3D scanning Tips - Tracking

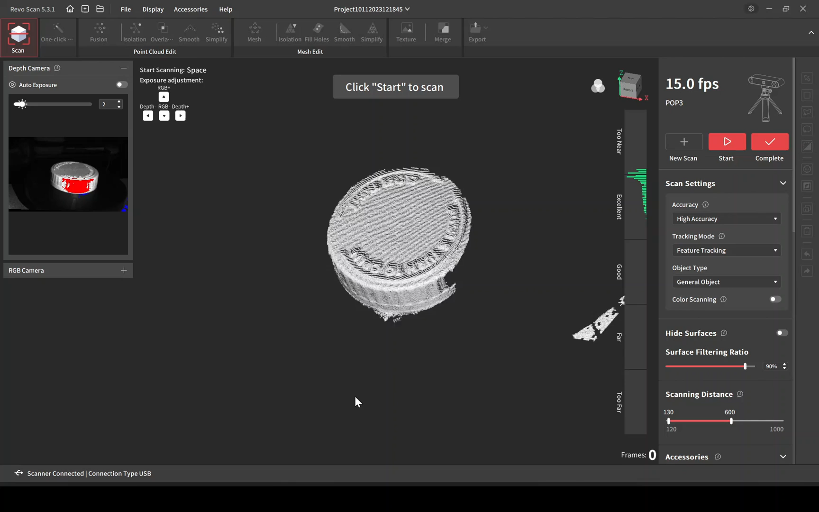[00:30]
I won't be doing a color scan I'll go ahead and just start to scan here this is running in a future mode so it's just going to be looking at the item itself as it rotates around to gather the position as you can see you can see the writing on top as it spins around I'll just go ahead and let this scan
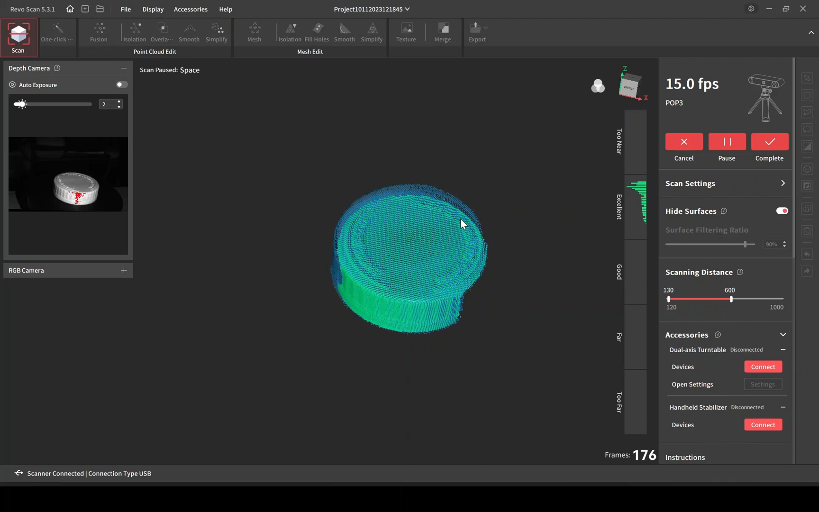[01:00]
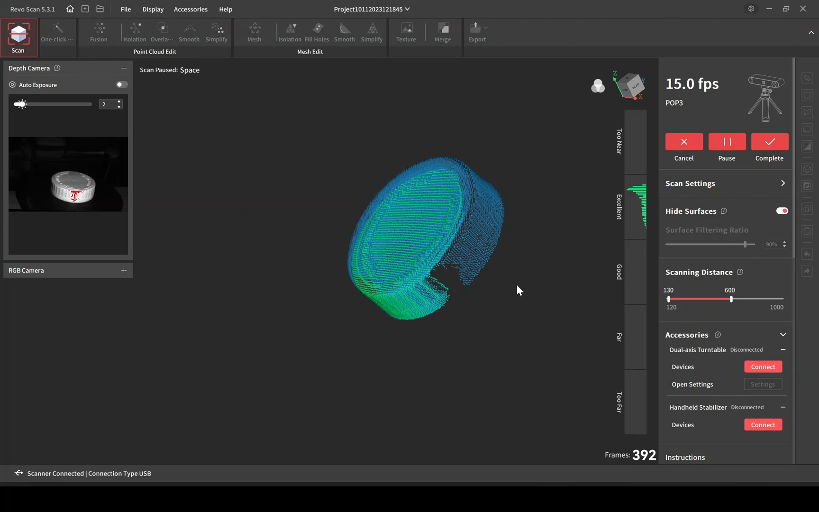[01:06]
as you can see it's almost done and right about now it's done so I'll pause it and then click the complete button
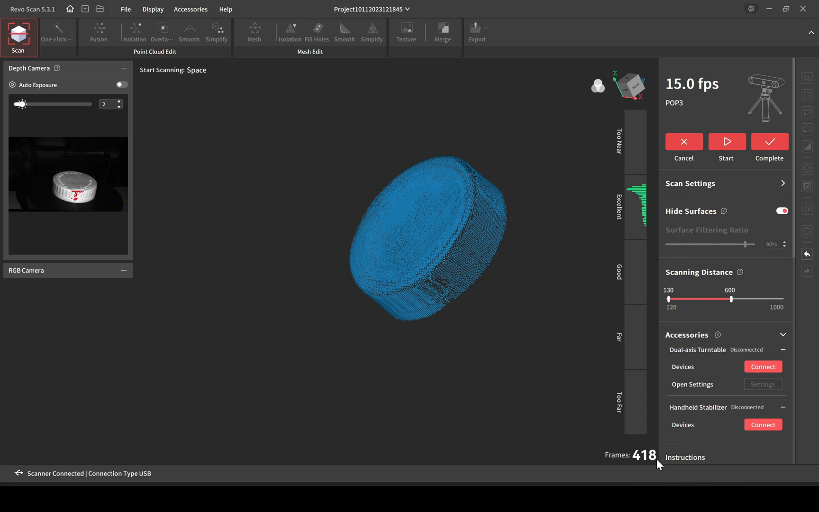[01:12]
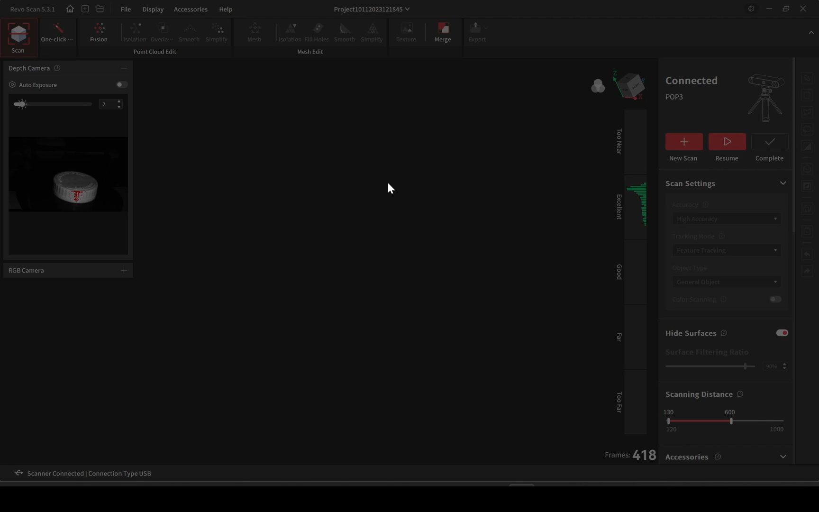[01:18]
and here you can see this is just the raw data of the point
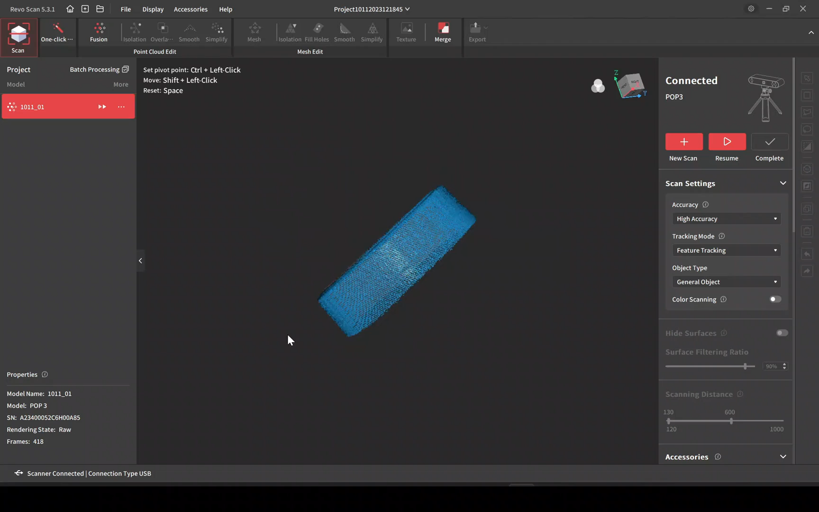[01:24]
cloud but it hasn't been fused yet so it's still just raw data we'll fuse it to the
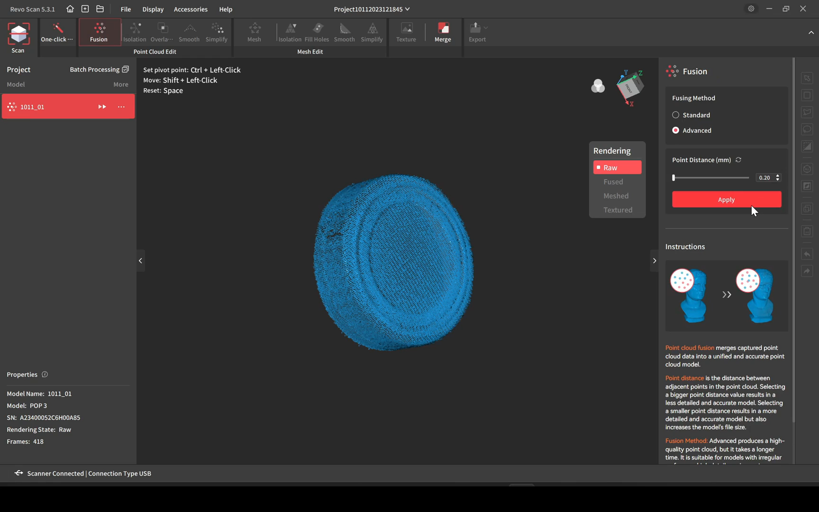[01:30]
advanced settings at a zero point two I'll speed through
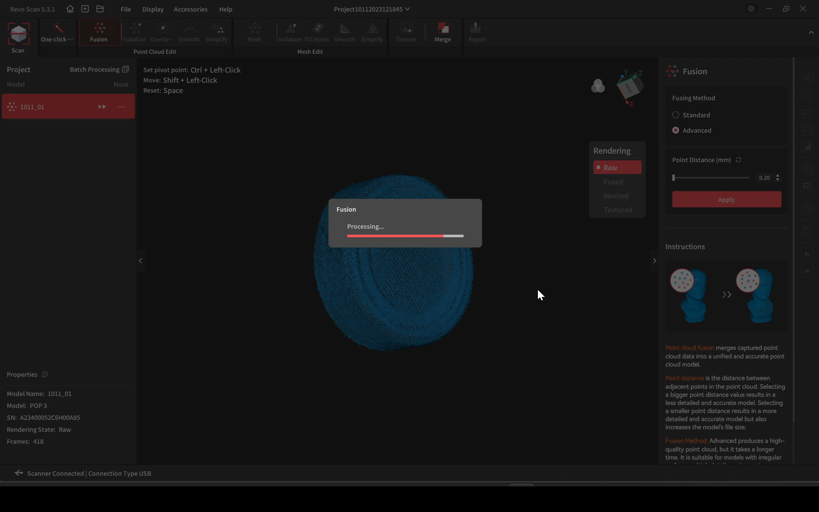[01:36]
all the processing and
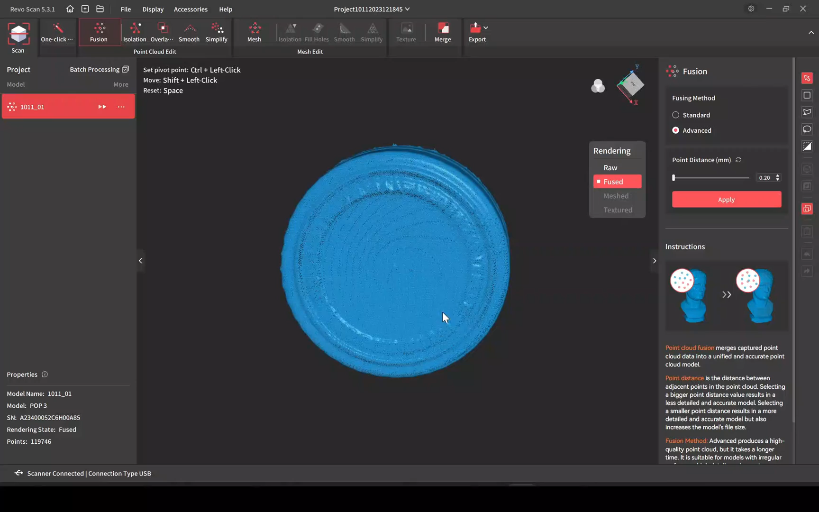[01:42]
as you can see it looks pretty smooth this is still just a point cloud though we'll do the isolation which really gets rid of points there are not part of the center
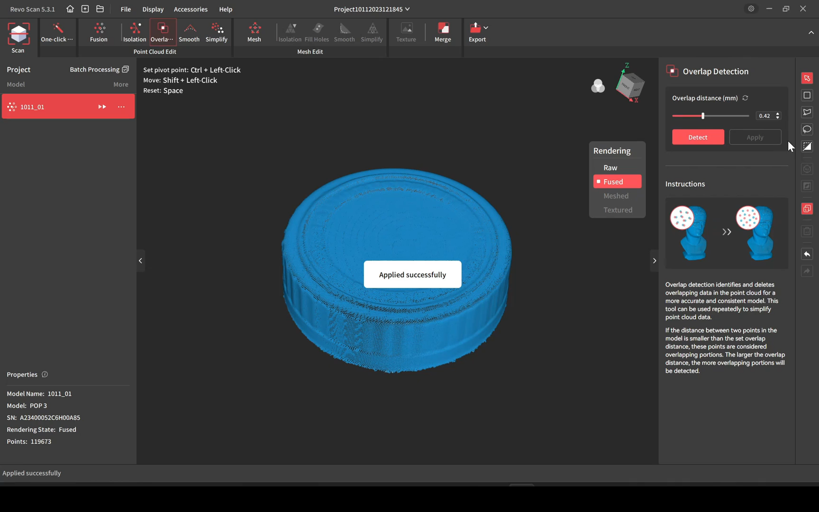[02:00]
overlap gets rid of points there overlapping on the model itself which here there wasn't any I'll just move on to meshing the model this is where you get your STL or OBJ file I'll do a quality of five
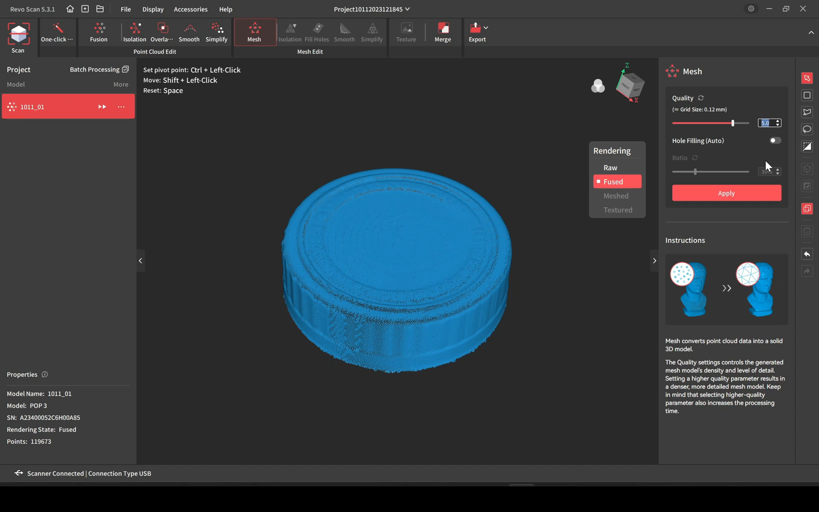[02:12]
and that's finished processing but as you can see you can't really make out the text the
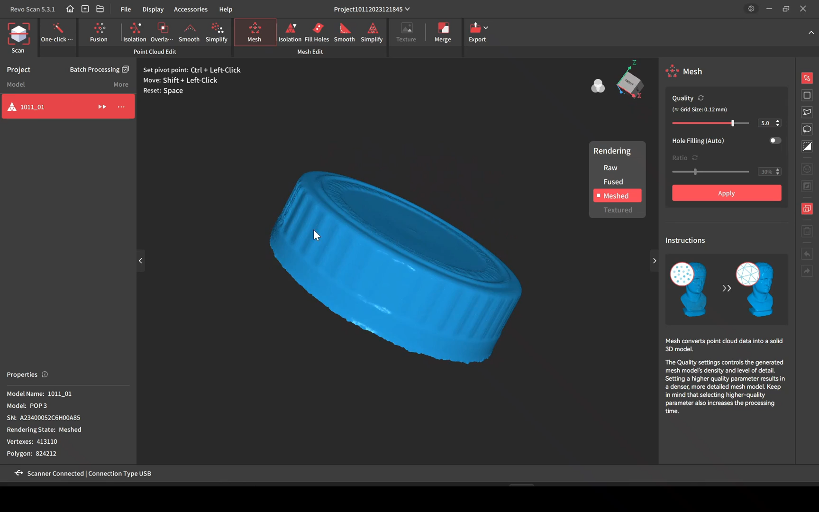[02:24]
sides look fine just the text doesn't look that good it looks like it may have lost some quality but that's not exactly what happened we'll rescan it but this time we're going to use the marker mode for tracking
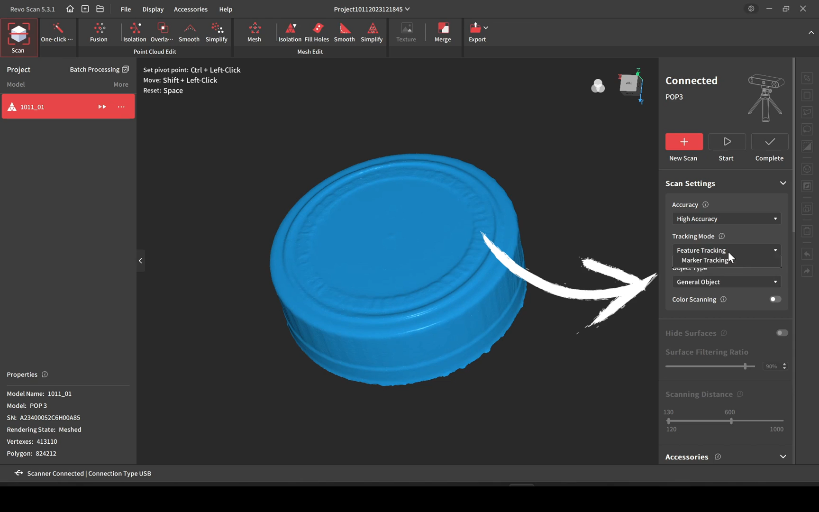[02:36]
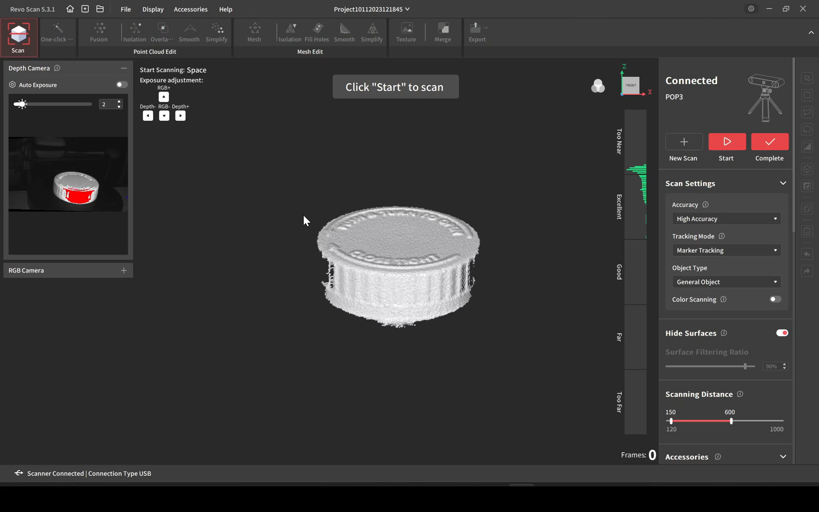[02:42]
and as you can see in the preview you can see the text so why didn't
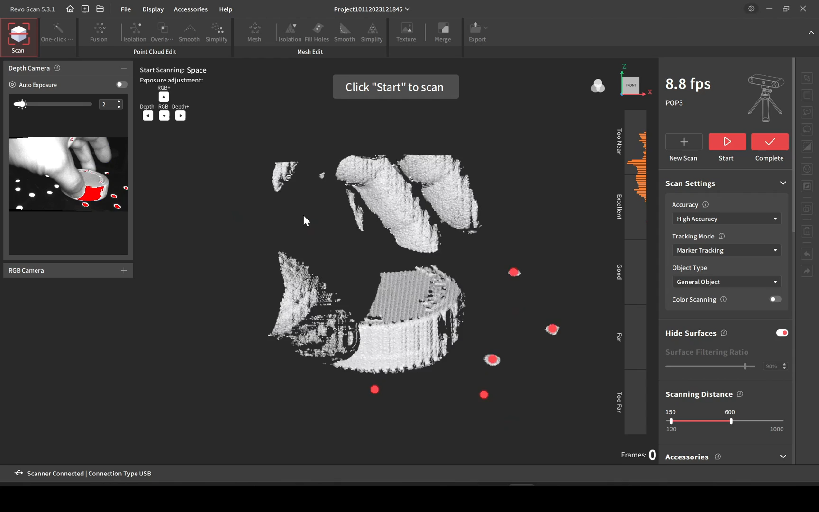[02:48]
happen when you mesh the model and you'll find out why in a second
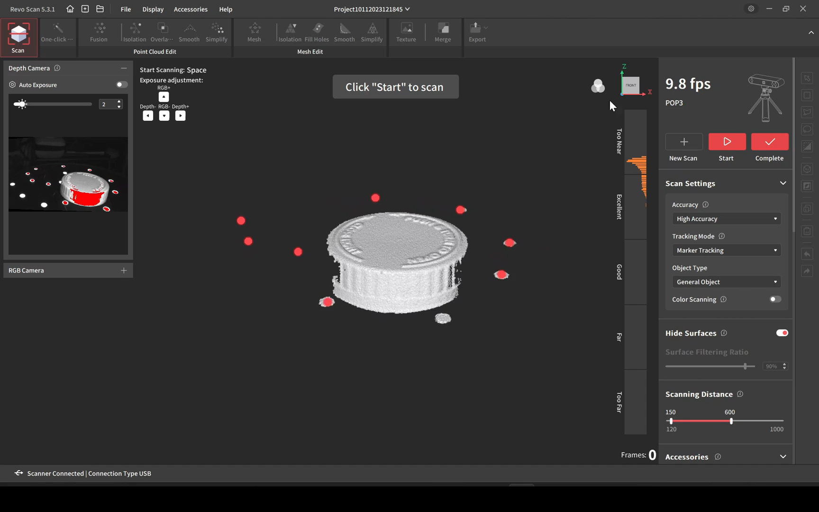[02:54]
using all the same settings from before
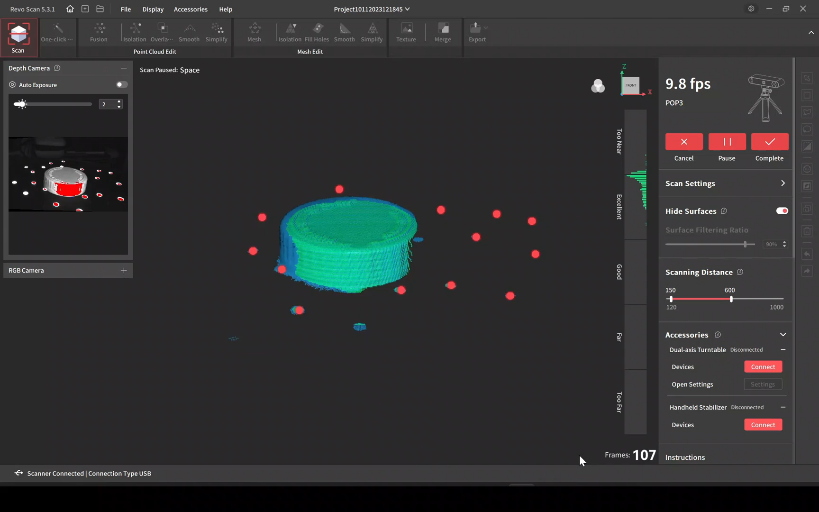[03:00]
and it's just about finished I'll go ahead and pause it and click the complete